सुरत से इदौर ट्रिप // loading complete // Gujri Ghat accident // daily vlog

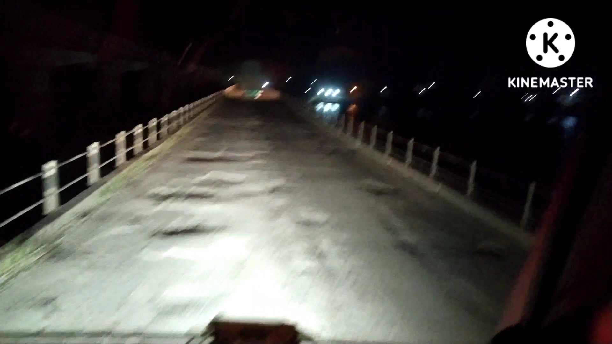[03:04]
भाई प्रकुछ इसको यार थोड़ा भूत मरम मत करो रोड की भाई गाड़िया वाले क्या करेंगे कैसे गाड़े चलेंगे टायरी फोड़ जाएंगे रस्ता